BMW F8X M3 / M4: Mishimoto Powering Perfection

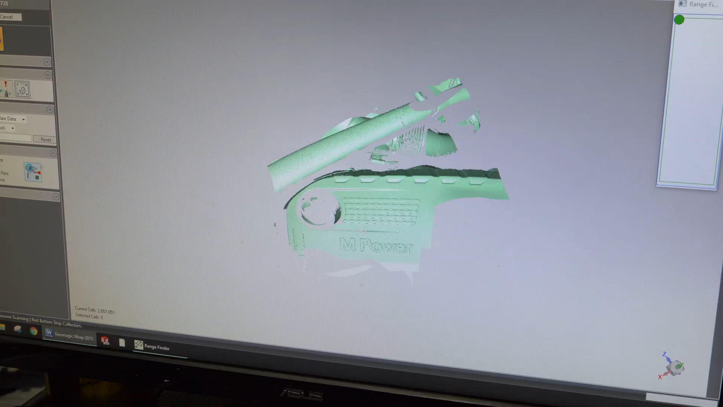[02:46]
Laser scanned the areas that we were concerned with fitment.